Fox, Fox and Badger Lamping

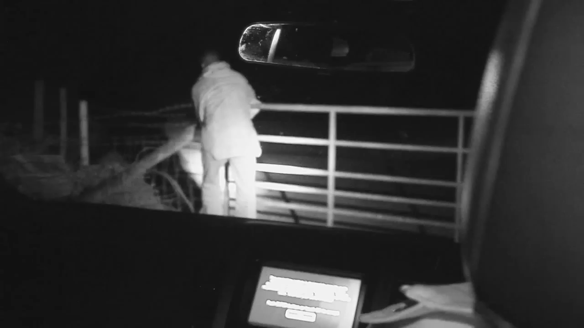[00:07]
Lamping is not every hunter's bag. If it's not part of your culture, you may even regard it as a bit lowbrow.
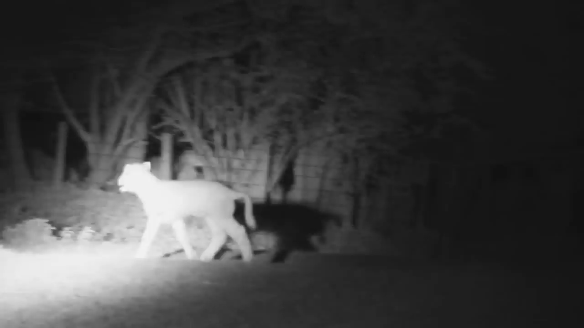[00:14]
Possibly. Maybe. But it's effective when done properly.
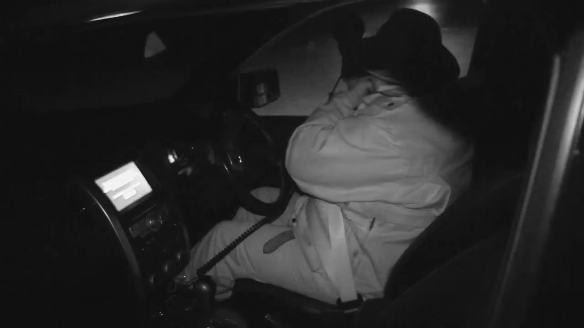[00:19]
And it's harder than it looks. Tonight Roy is out with his shooting buddy Chris and his friend Bob from the USA,
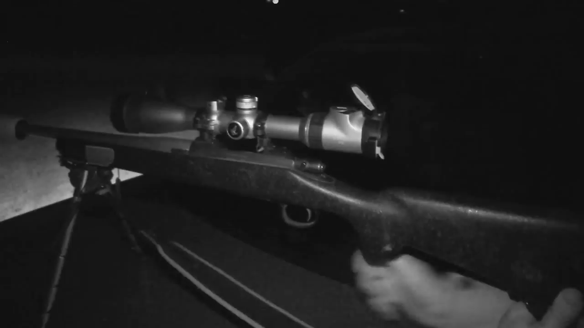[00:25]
who wants to remain anonymous for no other reason than he'd rather not be associated with El Laptón.
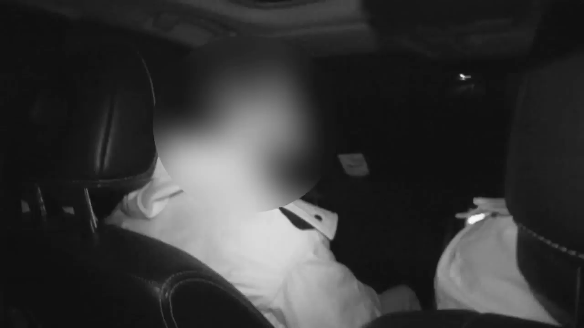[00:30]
Bob is a hunter but tends to go after big country deer and elk, not illuminated Charlie.
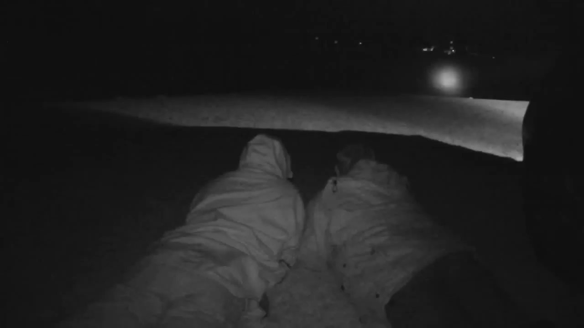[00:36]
To give him a head start Chris offers him a couple of classic lamping tips.
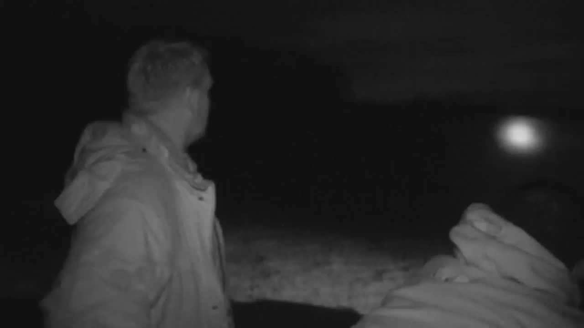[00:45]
A couple of things that people find difficult to get used to whilst lamping is actually to be able to follow where the lamp is with the rifle.
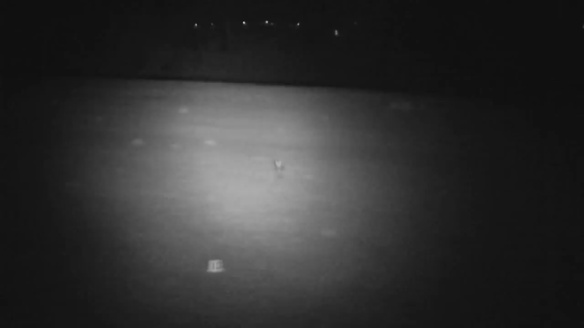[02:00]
He's so selfish. Right foxes, Bob gets set up on the bonnet and Roy finds a nice spot to cover the valley below. We have a customer. And thanks to Chris's top tips, Bob knocks it down.
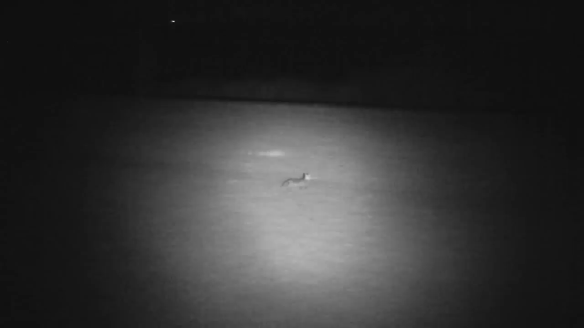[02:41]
We needed to come here just to try and polish off the rest of the foxes in the lambing fields. And we had a perfect response there. And he executed an absolutely spot on shot as well.
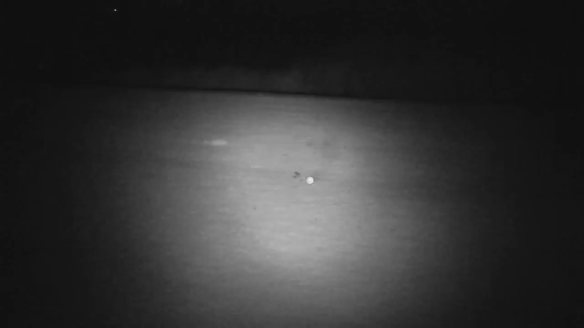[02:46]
So the fox came in far enough down into the valley that it had a perfect backstop and he made a great shot on it.
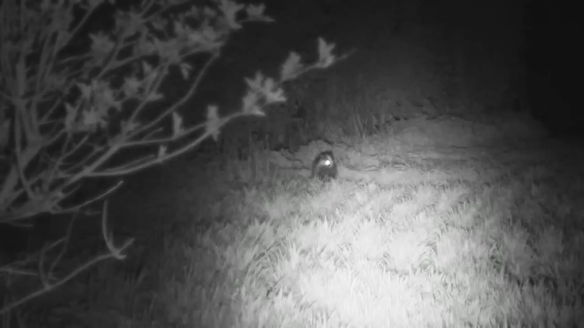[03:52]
Here it is after retreating. Our next fox nearly has the better of us.
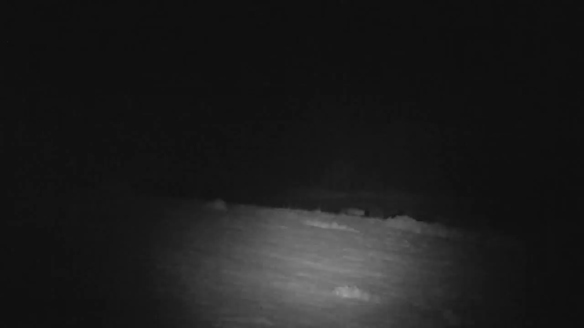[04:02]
He's on the move, but Bob gets his second of the night. The 243 makes a big impression. So far we have risen above, making any reference to Americans or horses, bottoms and banjos, but Roy can't help it. A little something slips out. We won't talk about American shot placement and that they just seem to appear to be aiming for the big middle.
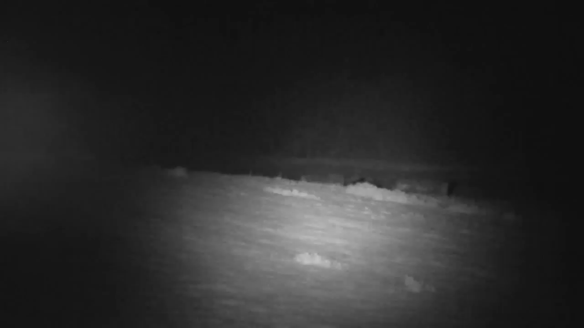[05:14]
even though it was a little bit far back off the vitals, it was pretty much game over, instant lights out. Only two foxes for us tonight and Bob did well for a first timer.